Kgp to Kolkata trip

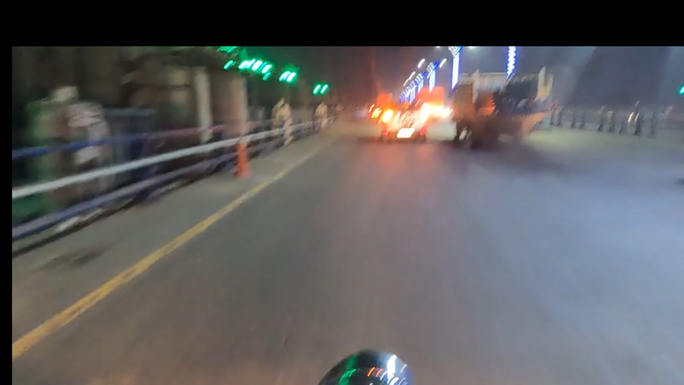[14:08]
ओह माय गॉड व्हाट अ व्यू मैन यू दैट्स व्हाई आई डिसाइडेड टू कम इन नाइट टू वांट टू सी ऑल द लाइट सीन ओवर योर लाइटनिंग्स ऑफ कोलकाता तो बहुत ही बढ़िया व्यू है कोलकाता का व्यू देखे तो सिटी ऑफ जॉय है ये
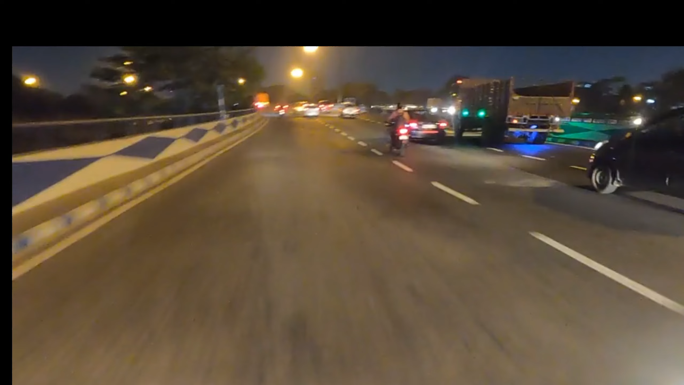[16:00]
लेफ्ट होल्ड रहा है, फिजरपुर से जाना पड़ेगा, फिजरपुर विवड़ी बाग।